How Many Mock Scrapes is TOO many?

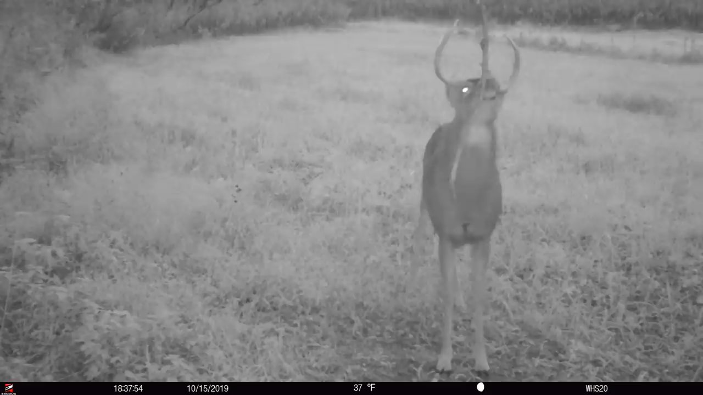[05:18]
And this vine right here, I'm not going to take it out right now, but this vine might have an accumulation of 30 deer on there. Does, fawns, bucks, old bucks, young bucks. And I believe that scent stays there for a while. They can differentiate between the scent.